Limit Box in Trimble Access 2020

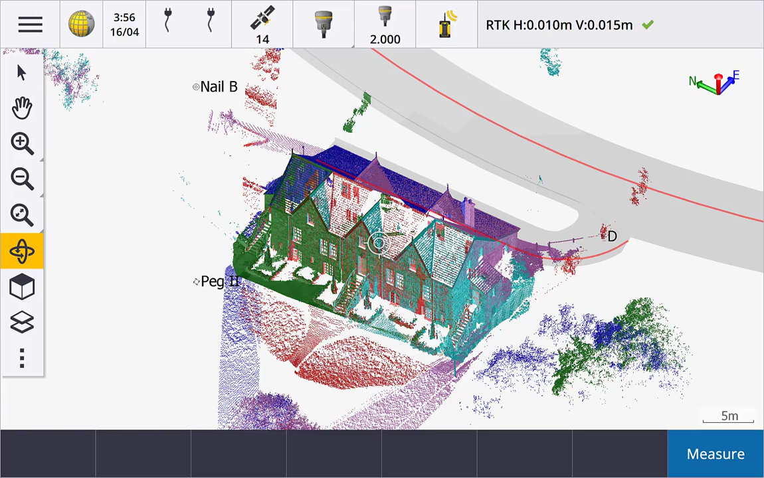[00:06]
The Trimble Access Limit Box is really useful when working with 3D data like point clouds from Trimble SX10 scanning total station or with IFC BIM models.
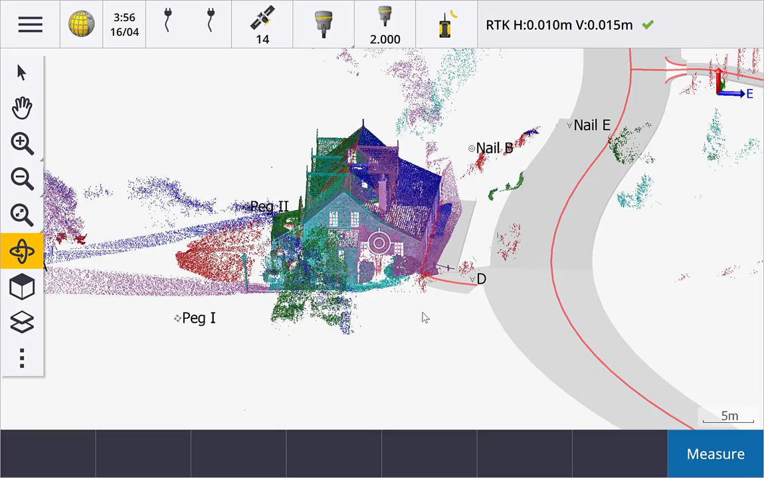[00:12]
It's great for simplifying the view, focusing on the area you are interested in and hiding the things you do not want to see, as well as getting inside the point cloud or model. This video shows you how to use the Limit Box tools.
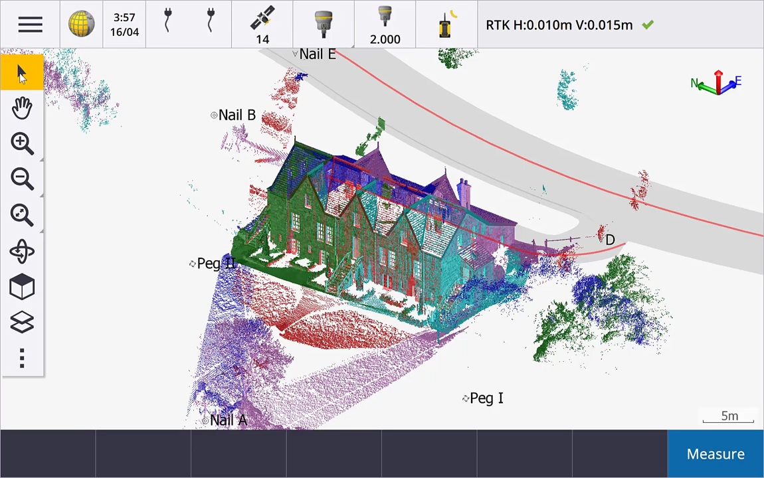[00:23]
Tap the show button to display the Limit Box toolbar.
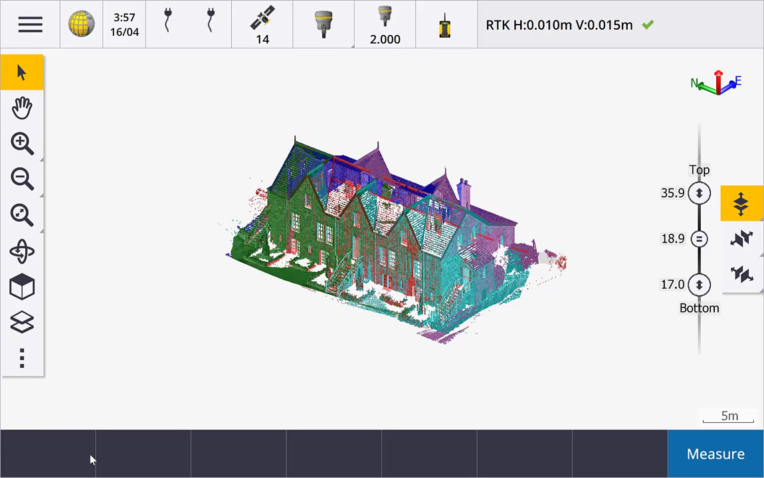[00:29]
There are three main toolbar buttons to control the three dimensions, top and bottom, lift and right, front and back. Tap the button and then use the slider to control what is displayed in the map. With the top and bottom button selected, you see the current top elevation limit beside the top slider, the bottom elevation limit beside the bottom slider, and the thickness beside the middle slider. Slide the top or bottom sliders up or down to increase or decrease the elevation range displayed.
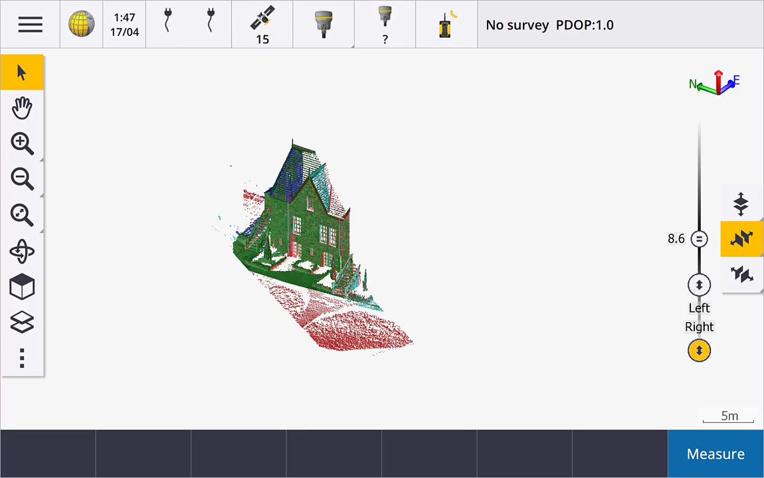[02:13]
You can use the full height of the map screen to move the sliders up and down. Slider speed changes depending on the current zoom or scale of the map. Zoom out to make it faster. There is also a way to edit the values manually. Tap and hold on the button to set values directly. To clear the limits set for an individual button or to clear all limits. If we look at the vertical limits, you can see that we can set the top, bottom and center independently. We can also see and change the thickness. If we lock the thickness, then change any one of the first three fields, the other two fields update automatically to maintain the set thickness.
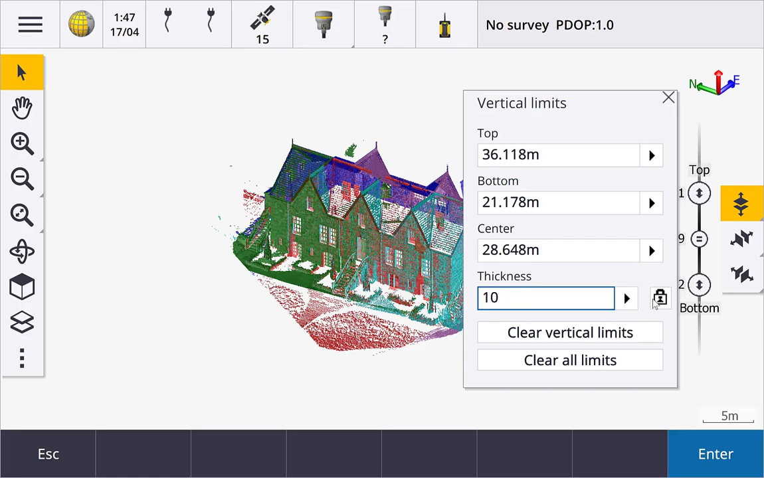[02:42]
Once you've finished setting the limits, you can hide the slider controls by tapping the yellow button.
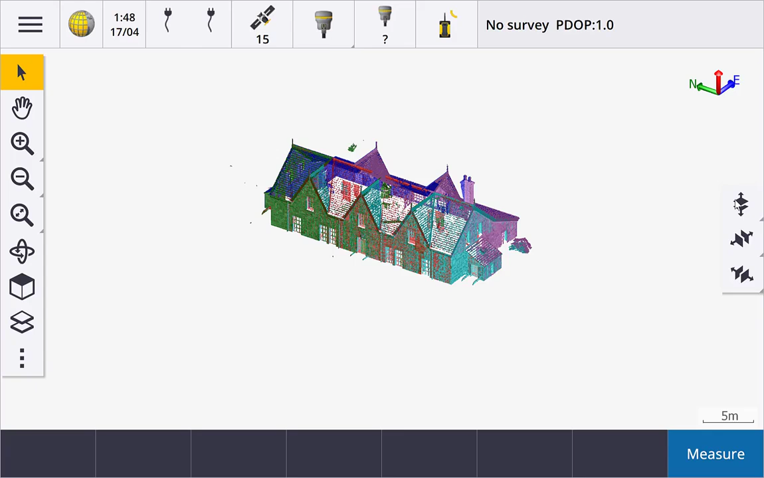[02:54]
When you switch the limit box off from the show button, the limit box tools are hidden and the limit box controls are cleared.
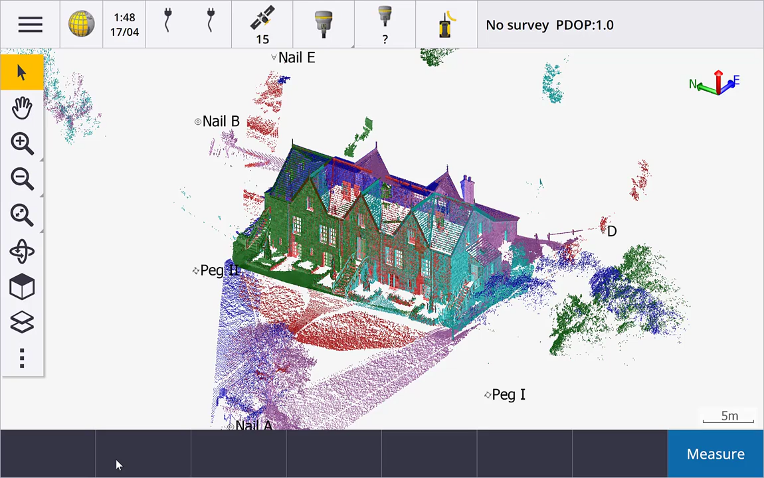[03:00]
However, the current settings are remembered with each job, ready for the next time. This concludes a video showing how to use the limit box. For more information, visit the Trimble Access Help Portal. Thanks for watching.